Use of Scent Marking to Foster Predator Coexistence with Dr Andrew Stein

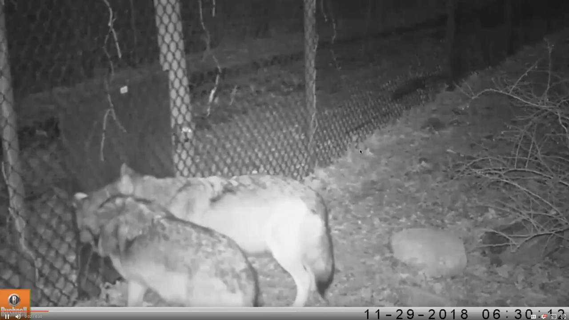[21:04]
Now you can see they're very curious. They'll even sniff around them at first. They'll bite a little bit around the fence. I think even the reflection of the they could see some like muddled reflection on the on the stainless seal but none of the wolves actually marked them. They even marked the rock to the right just next to the station. So we knew that this wasn't going to work for our purposes.